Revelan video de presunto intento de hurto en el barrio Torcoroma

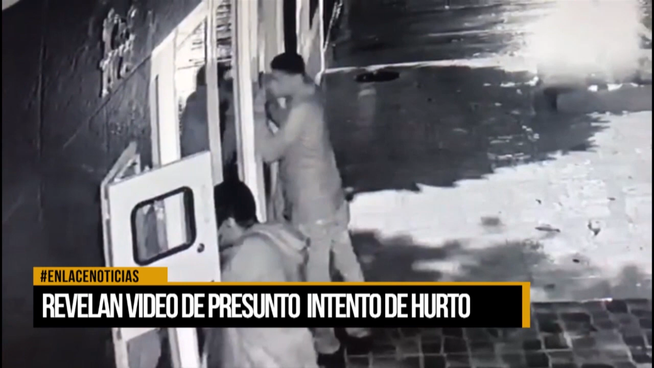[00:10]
Ahí intentaron meterse por la ventana, no pudieron, duraron como dos, tres minutos ahí, de igual no pudieron.